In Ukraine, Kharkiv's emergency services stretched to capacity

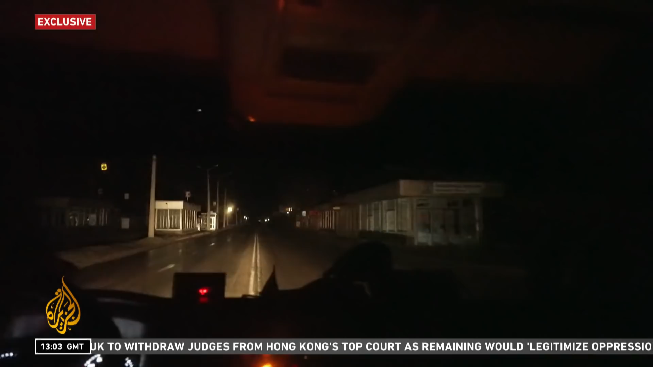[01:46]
Look, incoming, he shouts. The police arrive on the scene.